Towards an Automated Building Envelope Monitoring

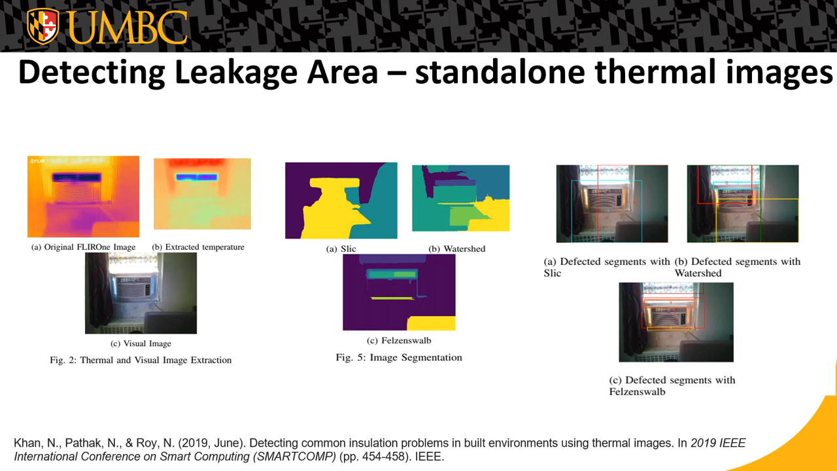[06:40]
So, in the red boxes, mostly shows the leakage areas in this image. So, later, we focused on the longitudinal data collection from inside built environment.